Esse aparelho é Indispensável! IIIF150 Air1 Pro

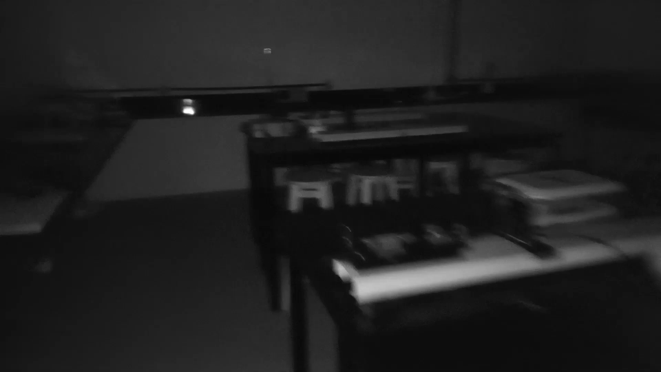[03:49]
Então é uma câmera que eu consigo filmar, consigo tirar foto no escuro, cara. Isso é muito massa.
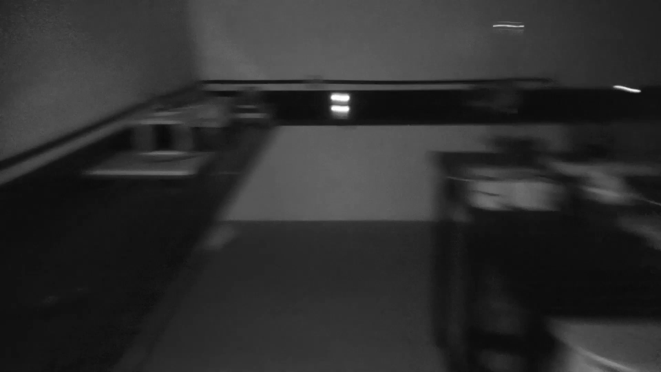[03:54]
Eu, o outro celular, o anterior a esse, também da MF150, eu utilizei por quase 1 ano e eu filmei alguns acampamentos no escuro com ele, cara.